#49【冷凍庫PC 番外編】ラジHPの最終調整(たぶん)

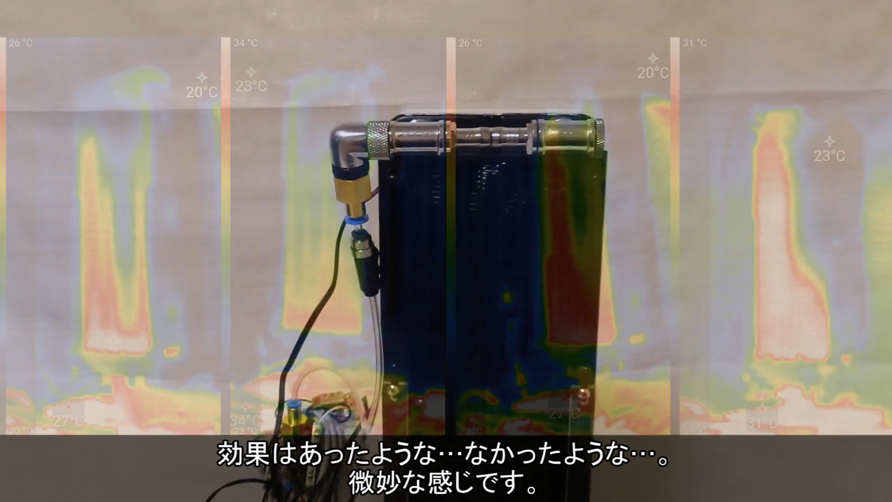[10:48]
サーモ映像で温度分布を確認したのですが、バイパスしていない前回と似たような分布になりました。
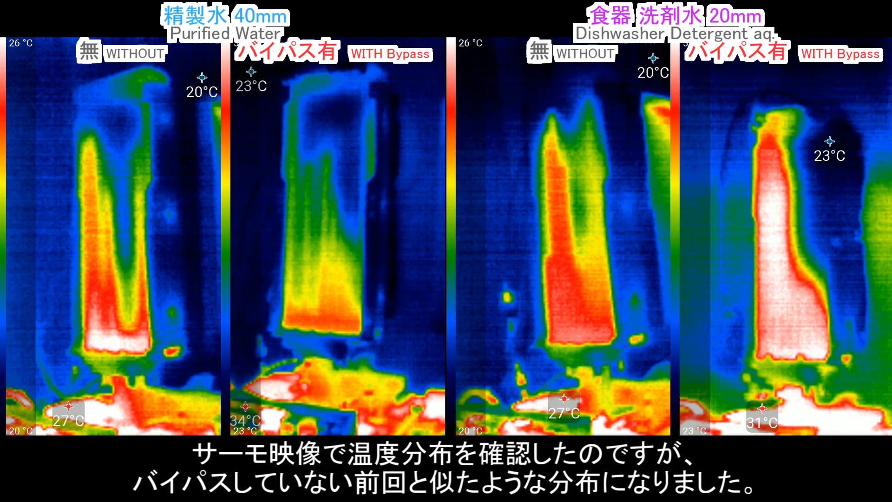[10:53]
得意な状態を示したのはドラム洗剤水を使った条件です。水や食器洗剤水とは違う分布です。なんだかバイパス配管の有無とは別の要因が温度分布、この熱源と思われる蒸気の分布に影響しているような気がします。今は大元の熱源であるCPUや金属ブロックなど周
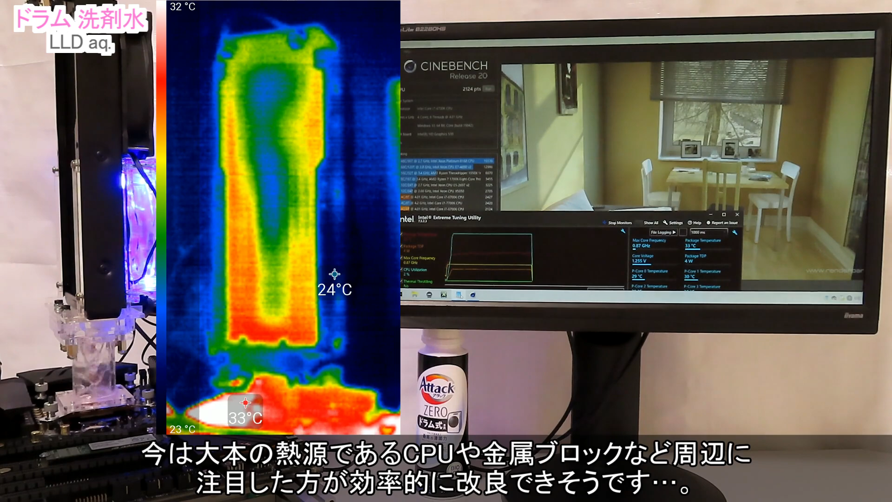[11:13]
On screen: spot 24°C, scale top 32°C, scale bottom 23°C
辺に注目した方が効率的に改良できそうです。次に冷媒を水から食器洗剤水に変えたときの動作確認ですが、こちらでも不思議な動きがありました。
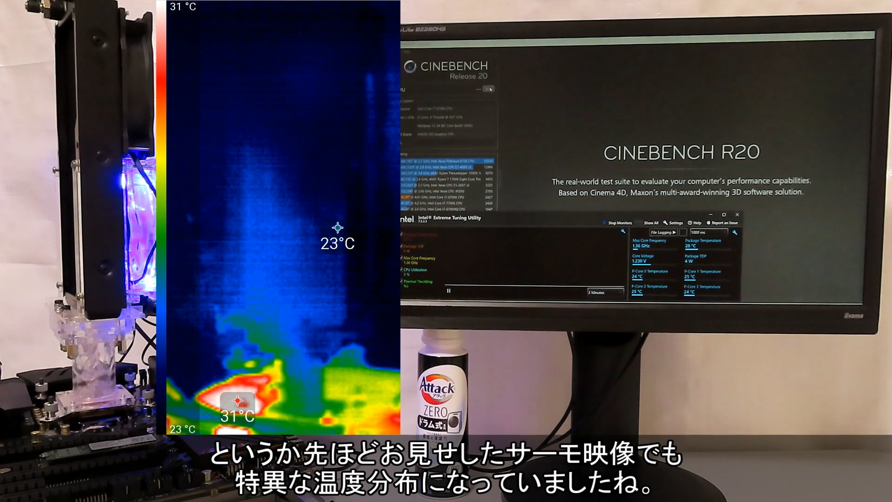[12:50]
On screen: spot 23°C, max 31°C, scale top 31°C, scale bottom 23°C
なぜ沸騰が起きている金属ブロックの真上じゃなくて、わざわざラジエータの両端に熱源が行くのかわかりません。
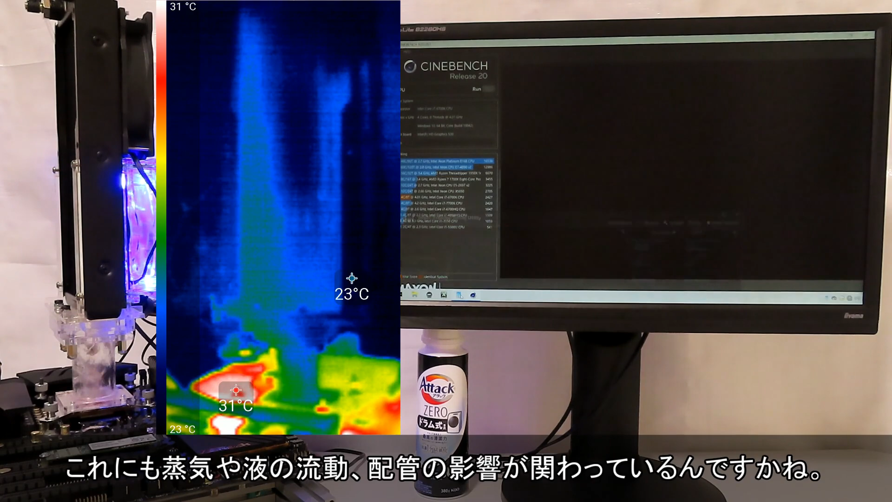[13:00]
On screen: max 31°C, min 23°C, scale top 31°C, scale bottom 23°C
これにも蒸気や液の流動、配管の影響が関わっているんですかね。だとしたらドラム洗剤水導入前の、以前の自作CPUクーラーではドラム洗剤水はどうなるんでしょう。
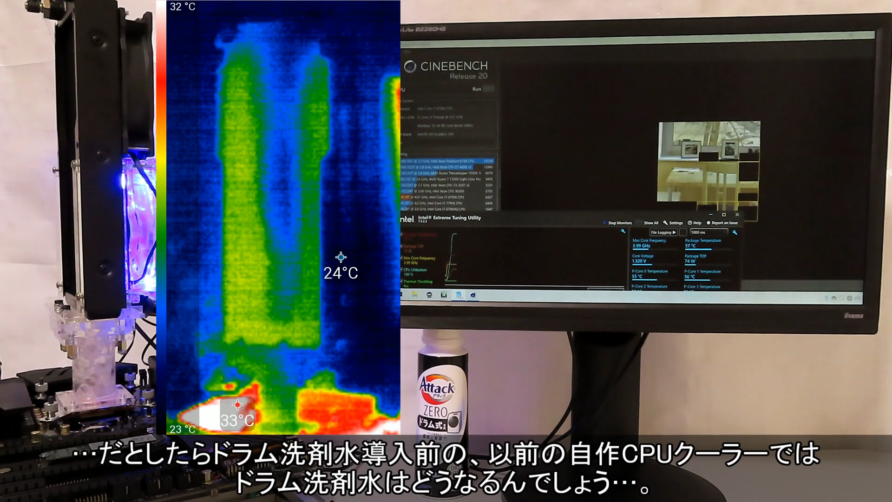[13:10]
On screen: spot 24°C, scale top 32°C, scale bottom 23°C
あっちはあっちで冷却システムとしては複雑なんですが、ヒートパイプ単体としては簡素な配管構造です。状況を把握、整理しやすいシンプルな構造だったら、